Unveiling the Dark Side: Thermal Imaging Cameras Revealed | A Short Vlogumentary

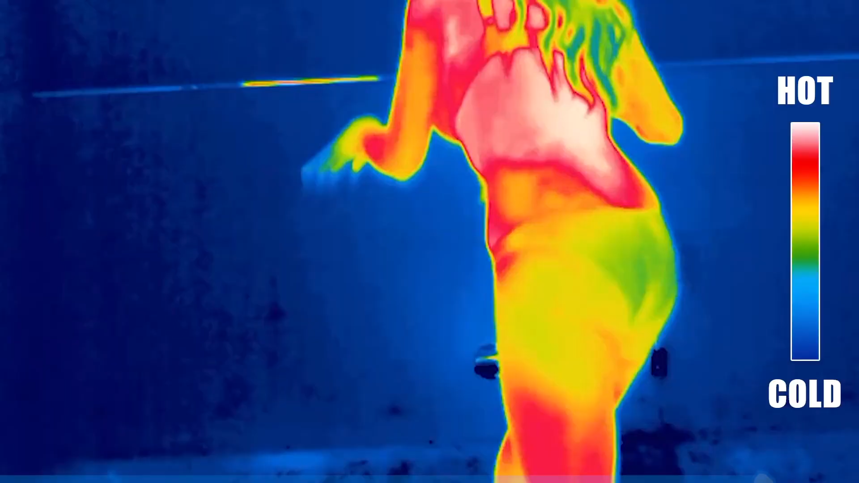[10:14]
The basis for this decision was that a thermal imaging camera can tell
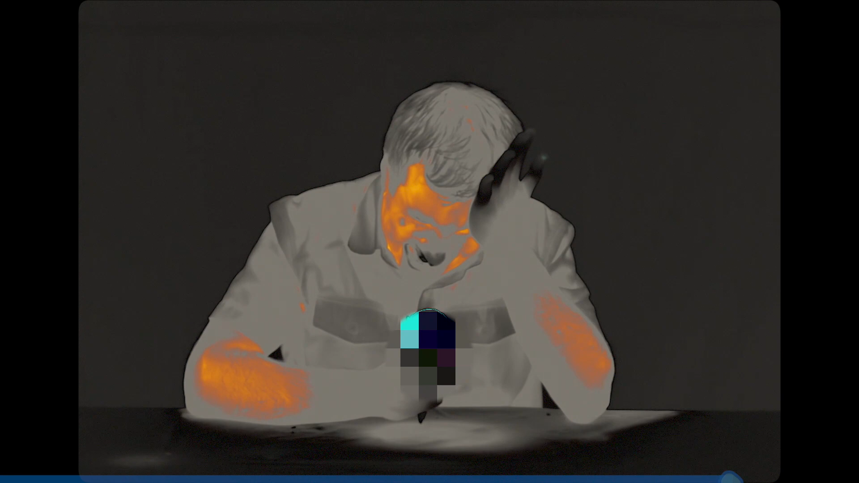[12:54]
Moreover, we know that an infection does not always result in a body temperature increase. Workers can be spreading a virus without ever exhibiting any symptoms.
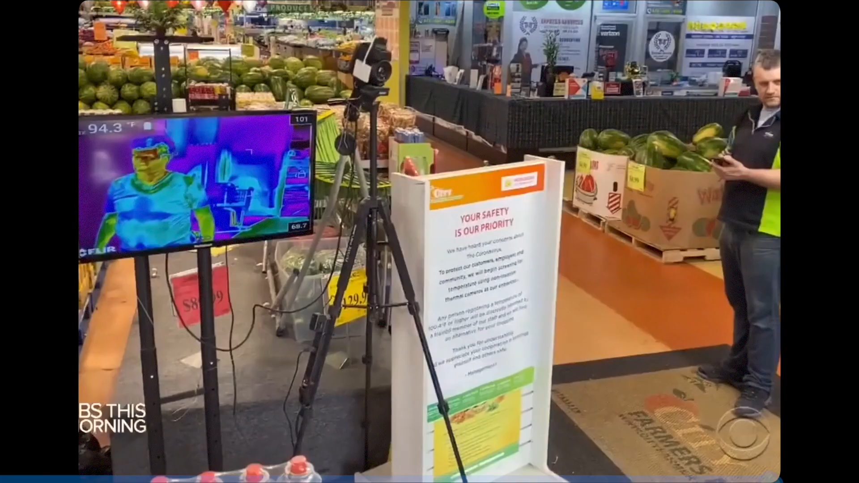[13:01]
Supermarkets are using it to discern elevated body temperature.
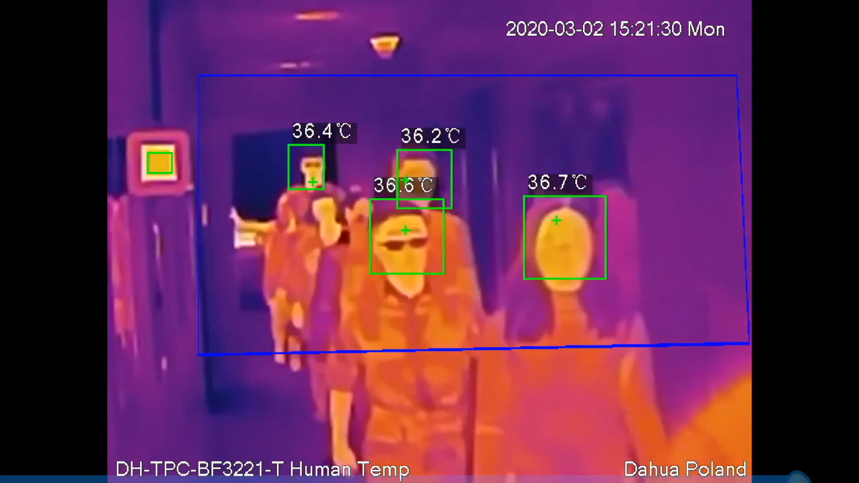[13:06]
So when you enter, your temperature is measured relatively based on a baseline group.
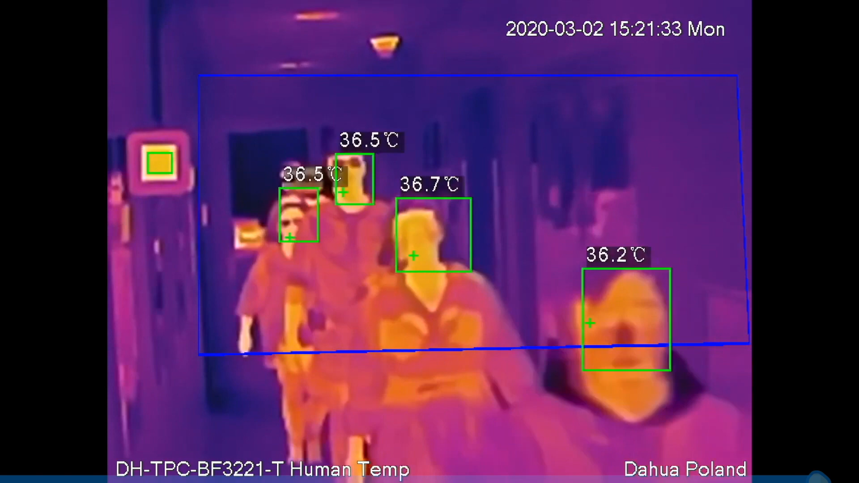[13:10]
So if a shopper's temperature is a little higher than others, they'll be asked to leave, but they are offered to have their groceries done for them.